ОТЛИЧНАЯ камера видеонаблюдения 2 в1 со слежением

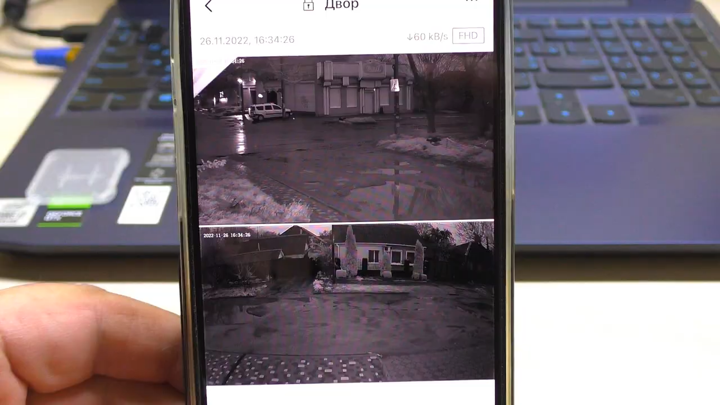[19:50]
ночная картинка с камеры очень хорошая с двух объективов с двух камер отличный вариант одинаковая по качеству что с
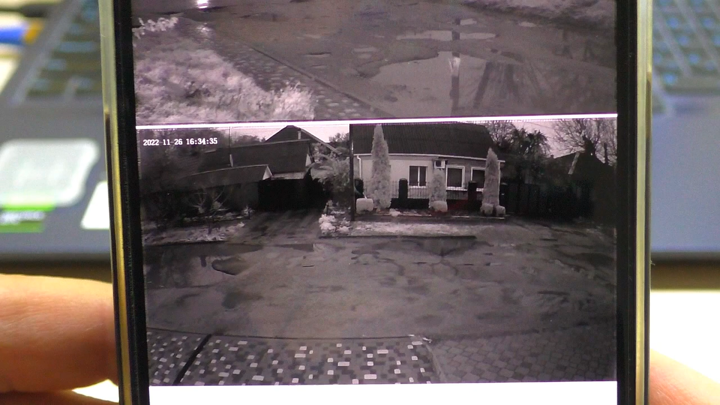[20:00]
широкоугольного объектива что с дальнобойного днем
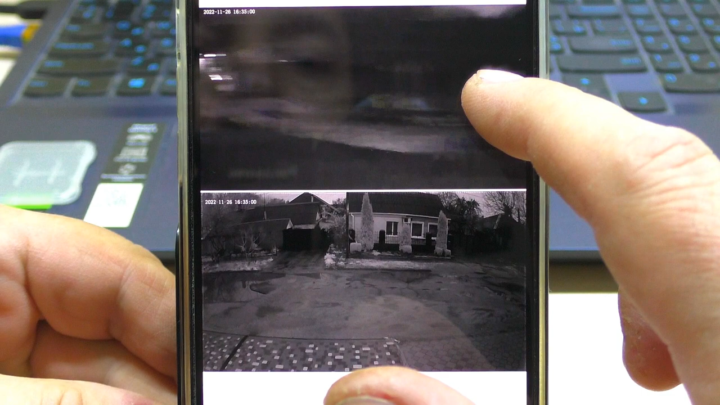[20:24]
перри направляем поворотную камеру к примеру другое место именно вот это так
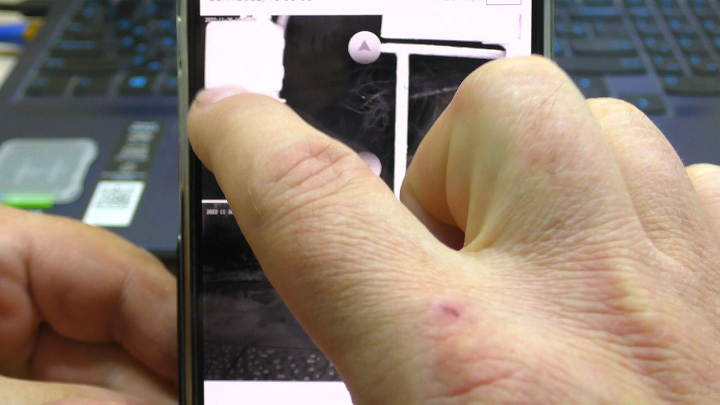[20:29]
стоп перекрутил именно вот это тот вариант когда огромный
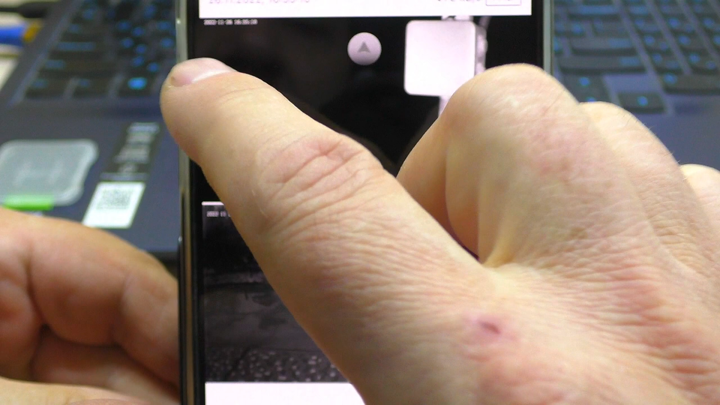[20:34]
плюс камеры то что камера пишет картинку из двух положений поворотная перри направляешь статическая остается контролировать ситуацию перед самой
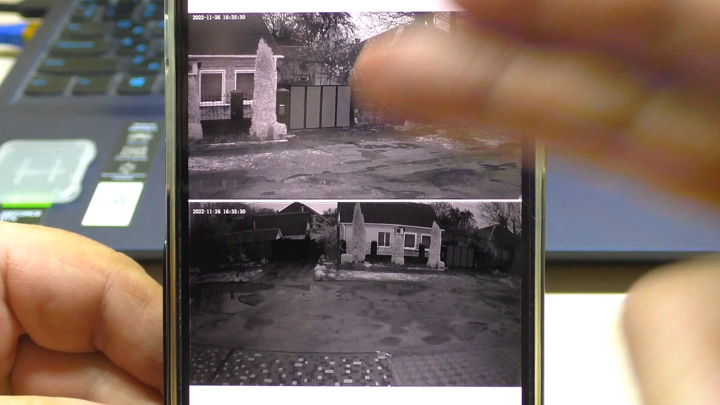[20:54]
камерой кто-то лезет к камере например а этот поворотная отвернута в другую сторону эта камера зафиксирует все моменты
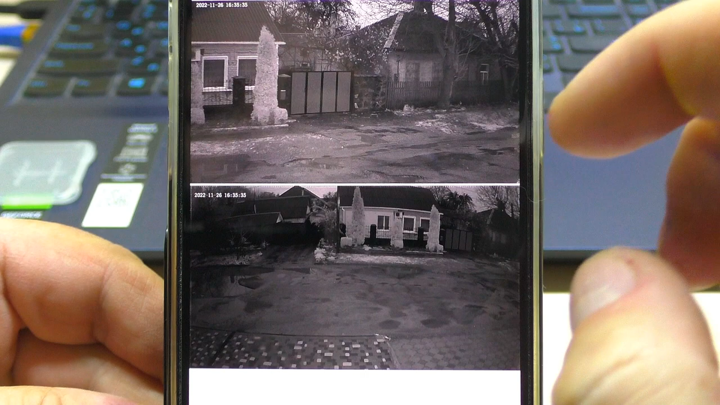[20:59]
так а кстати есть еще и зумирование
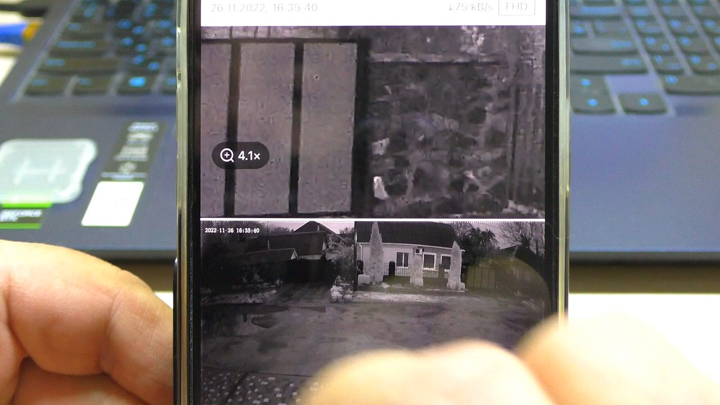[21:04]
цифровое зумирование даже показывает на каком
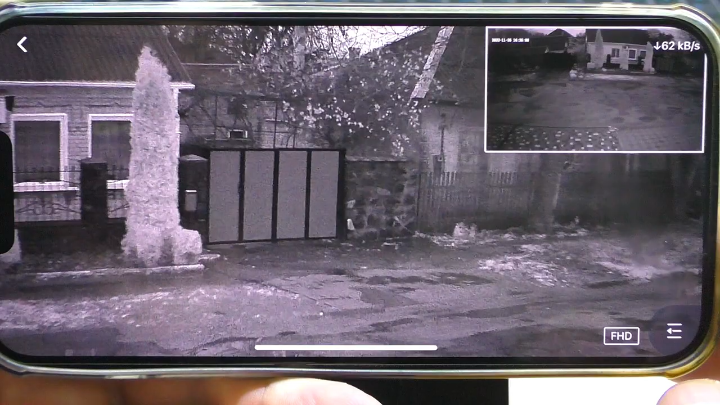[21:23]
ночью с потерей качества с большой детализация шумов практически незаметно но опять же если присматриваться туда а общий
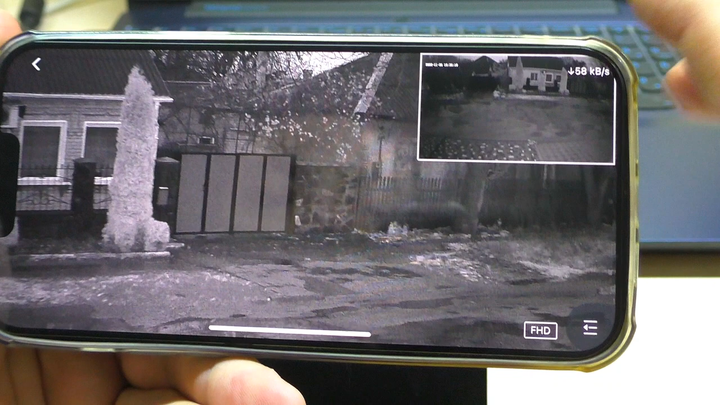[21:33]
общий план довольно таки хороший вариант
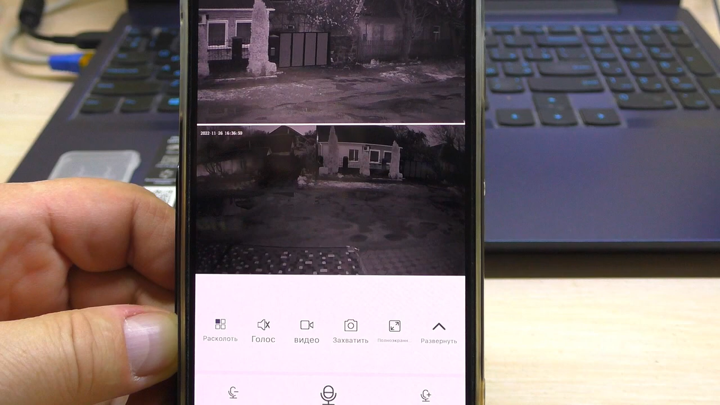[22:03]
подключать вот таким вот образом есть возможность отключать три ночных режима